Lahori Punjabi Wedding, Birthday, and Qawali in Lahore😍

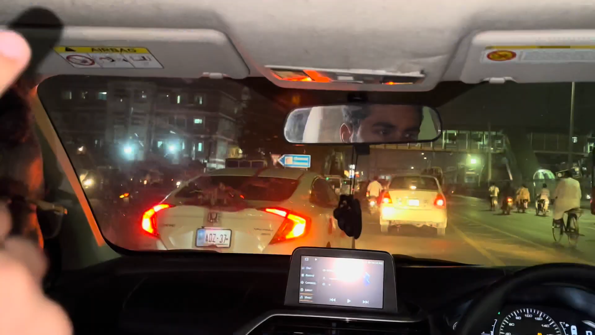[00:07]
अब एक मोटरसाइकिल वाले के पीछे जा रही है, ठीक है, असि तो रोटी को बैठे हैं, अल्लाह ना रोटी दे दे।